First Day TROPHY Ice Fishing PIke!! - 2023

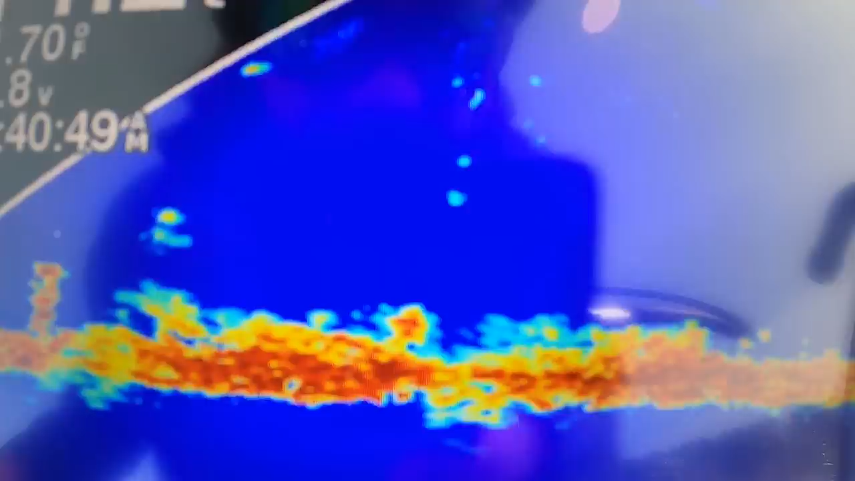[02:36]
Here's a little what we're fishing today. 14-foot weeds. You can see the weed flat there. Our minnow, my minnow's right above there.
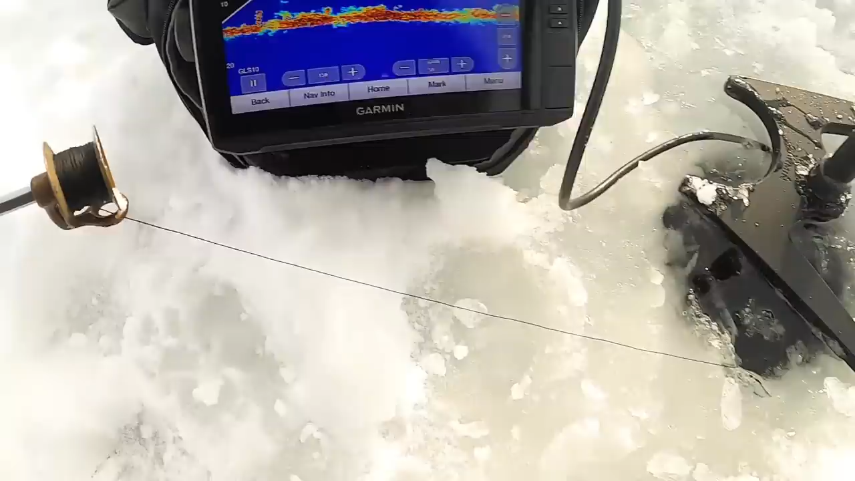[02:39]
There's the minnow and the weight right there. You can see there's a high stock of weeds there.
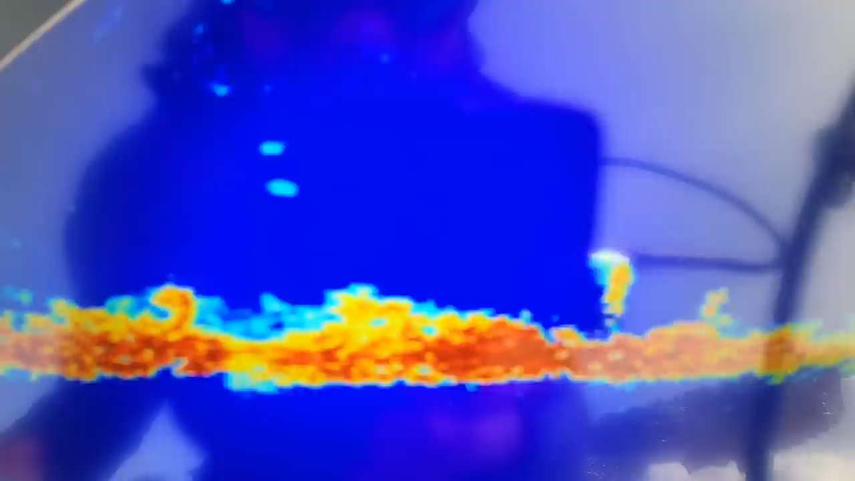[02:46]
I'm gonna keep it a little high, probably 8 feet down over 14.